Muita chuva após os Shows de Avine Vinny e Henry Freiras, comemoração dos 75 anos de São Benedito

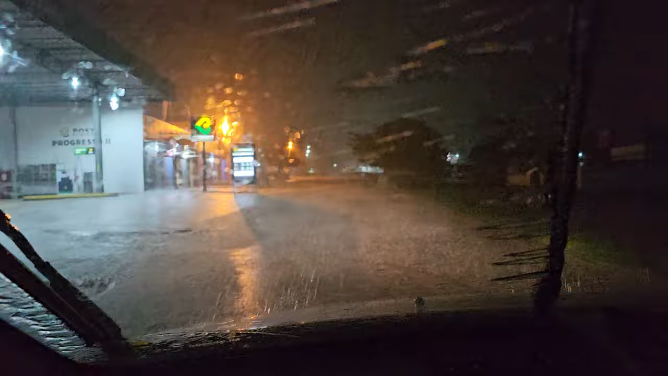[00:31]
Aí depois vai entregar cesta básica, junto aí com a equipe do prefeito Clemilton Barros,
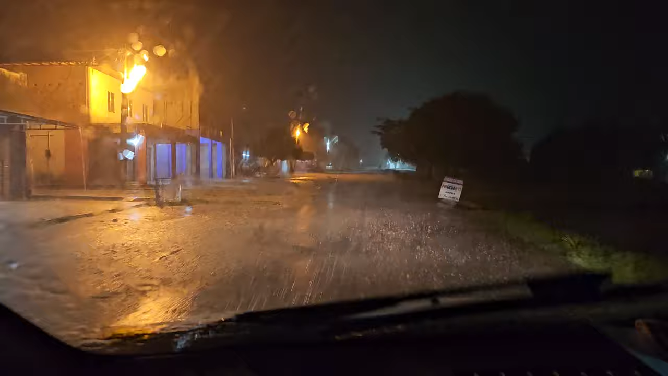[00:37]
e é chuva, é chuva, é água, xixi. Curtindo aí o show de Henry Freitas, mas primeiro quem se apresentou foi Ave Divine, duas grandes atrações, e a galera chegou junto.
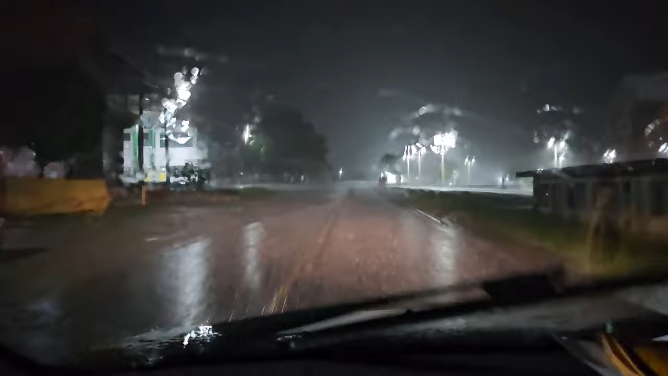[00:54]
Gente demais! E claro também que não poderia deixar de acontecer aquela tradicional briguinha, né? Os puxões de cabelo aí da mulherada, outro nível, brinca! Cobertura à TV, outro nível. Vamos pra casa, pra Urbano Santos, Aranhão. Eita que agora é buraco demais! Cruz credo! Muito obrigado! da minha lista aqui, eu tô aqui comigo certa. E aí, eu tô aqui com o approach que está feito, não é só diligently. Bem o 1971, digo só,eringuei. Moço, pessoal, viu? Pulaça, praticamente, você sabe tudo isso. Para o authors Phillip? Para o authors Phillip? Obrigado.